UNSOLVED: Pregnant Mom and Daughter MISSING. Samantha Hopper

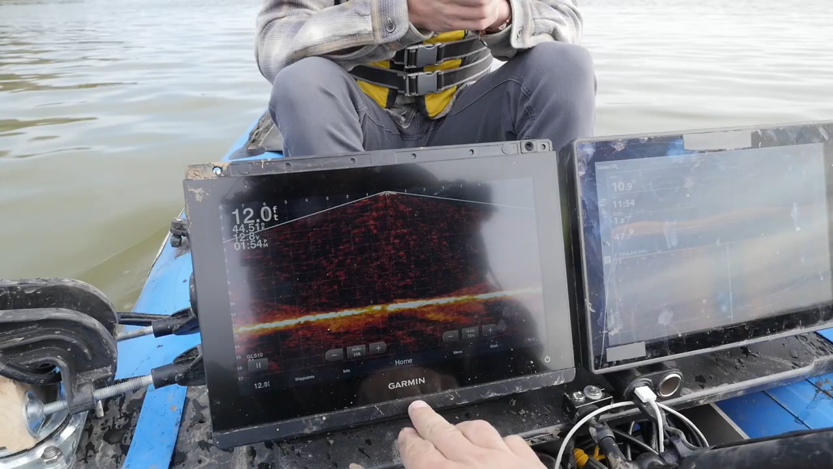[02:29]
So first of all, we're using the Garmin with the live scope. So you can actually see, you know, there's a fish swimming by right there on the bottom, 12 feet deep.
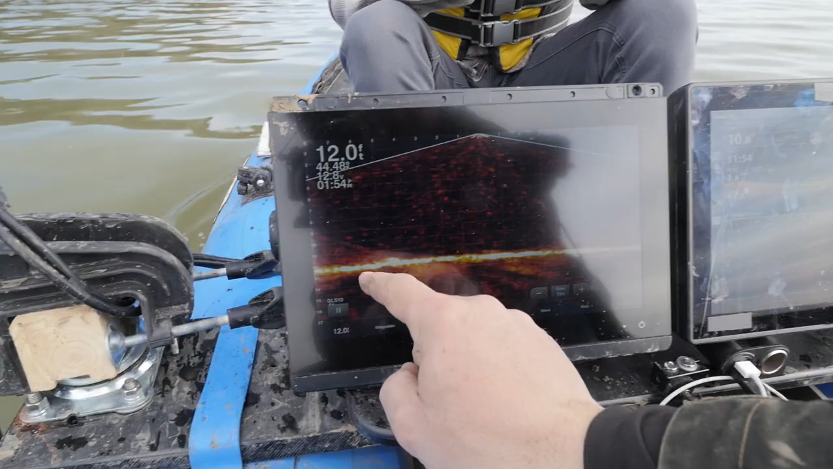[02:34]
And so you're seeing pretty much whatever happens in real time, that's this one.
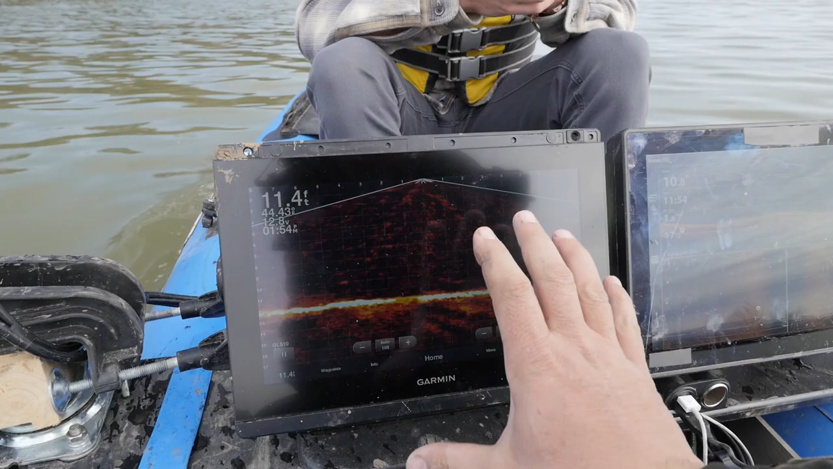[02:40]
Now this one over here with the Humminbird, we use the side scan, which is down below.
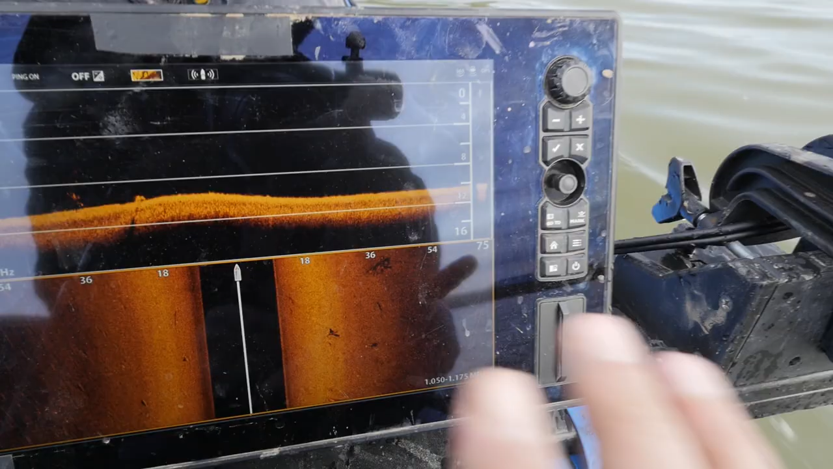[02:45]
And this one is more of a picture in time. So this is what has already happened. And it records the data for us.
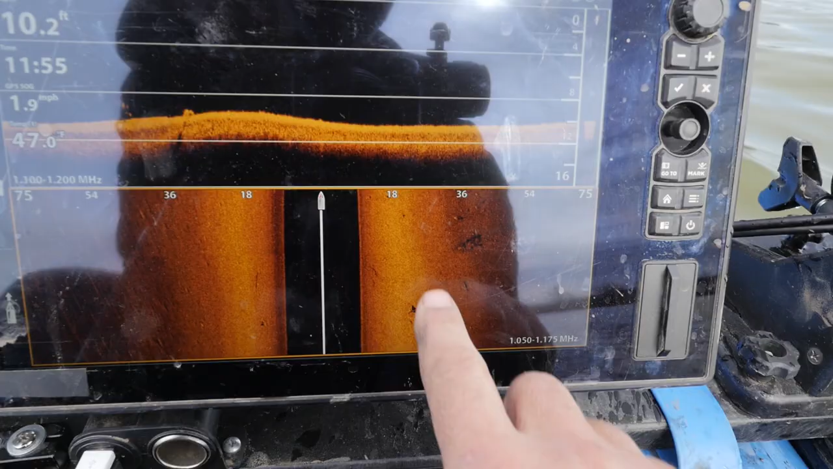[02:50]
On screen: depth 10.2 ft, speed 1.9 mph
So we can actually scroll back up and identify if we miss anything, we can zoom in on it.
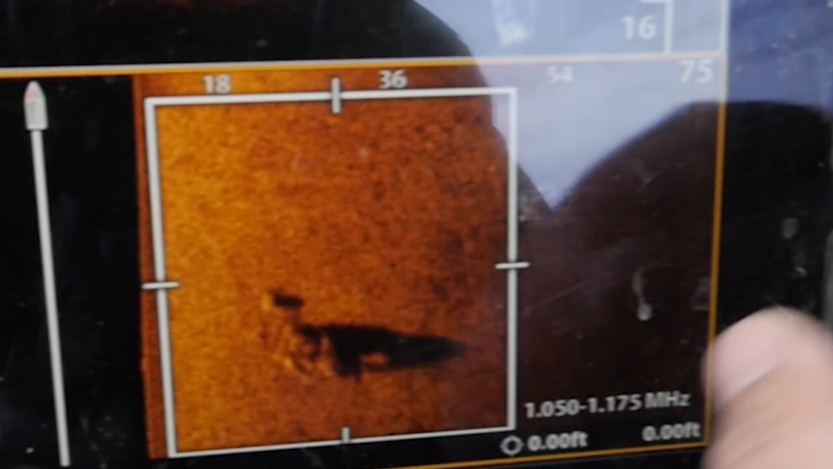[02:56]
And a few things that we're looking for on here. The first thing is you'll see the black water column. And so here's our boat in the middle.
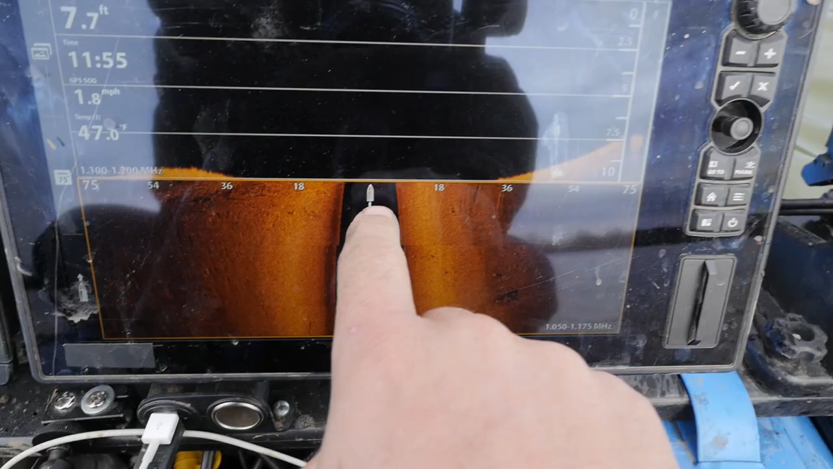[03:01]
On screen: depth 7.7 ft
We're casting 75 feet to the right, 75 feet to the left. But anything black is from the boat to the bottom.
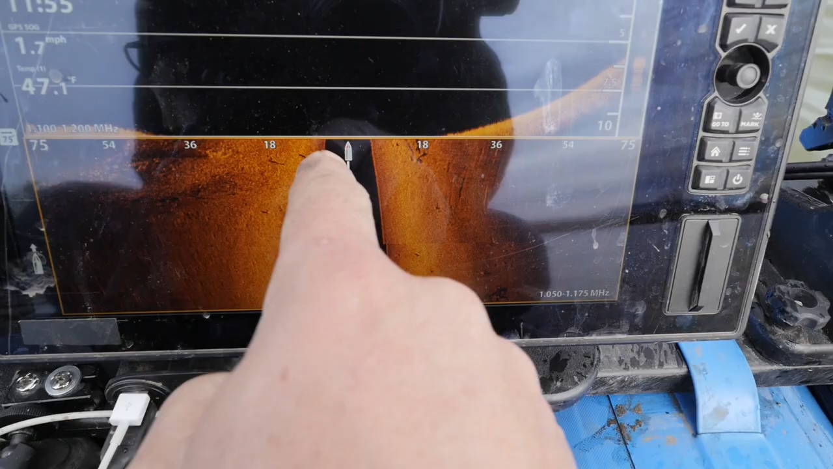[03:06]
On screen: water 47.1°F, speed 1.7 mph
So you'll see, you know, six feet here. And so that's roughly six feet there.
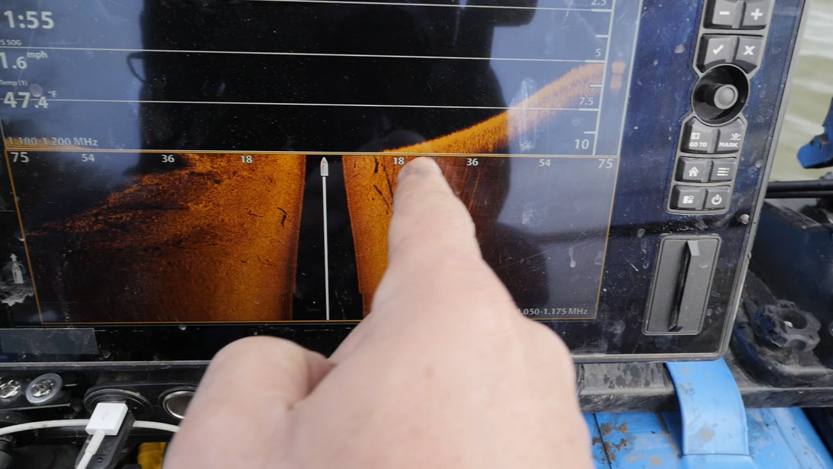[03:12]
On screen: water 47.4°F, speed 1.6 mph
So you see 18, 36, 54, 75. And so that's kind of using the idea of the water column.
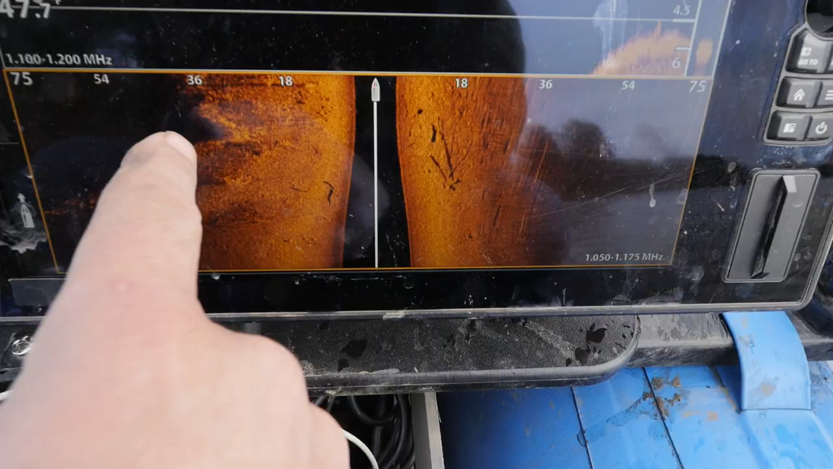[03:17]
This black over here, that's gonna be the shoreline because we're close enough to it that we were hitting part of what was out of the water.
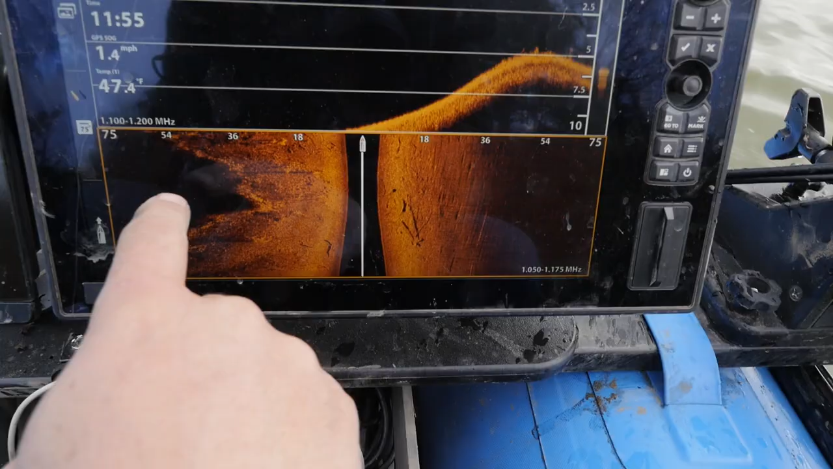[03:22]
On screen: speed 1.4 mph
Now this one here is our down imaging with that one. Right now we're at six feet.
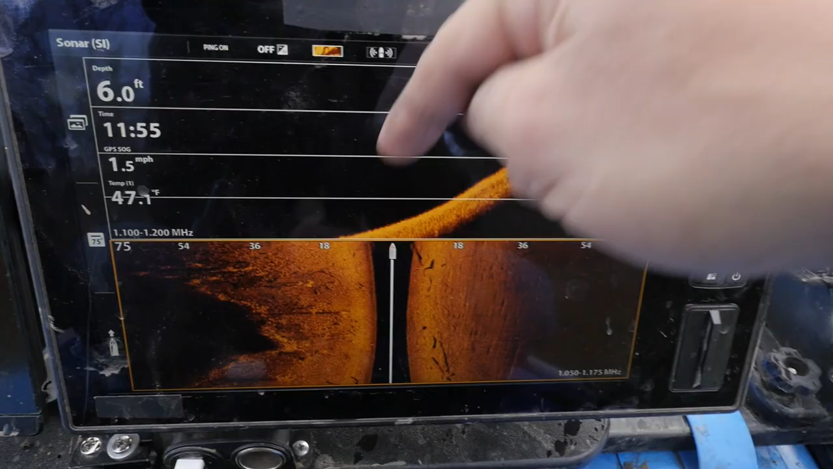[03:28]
On screen: depth 6.0 ft, speed 1.5 mph
So anything that's water related is gonna be black and then we'll show the bottom. So it's casting straight down.
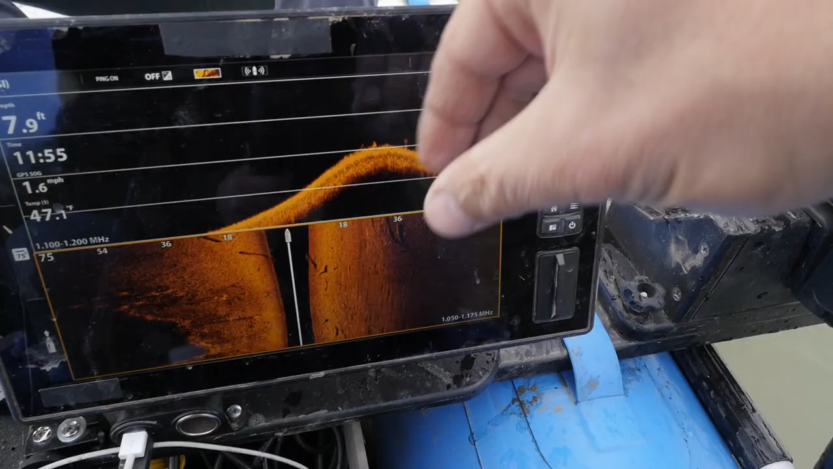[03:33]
On screen: speed 1.6 mph
Doesn't do much of a beam, but this one shoots a beam. Like I said, 75 left, 75 right.